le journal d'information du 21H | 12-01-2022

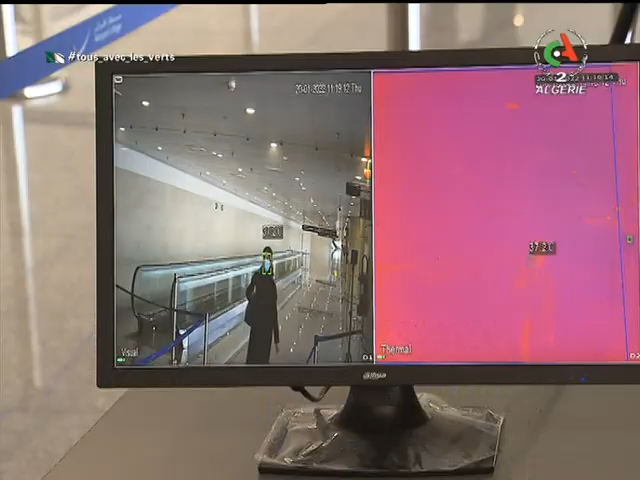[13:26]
Quant au contrôle de la température par caméra thermique reste obligatoire, nous explique le médecin du centre.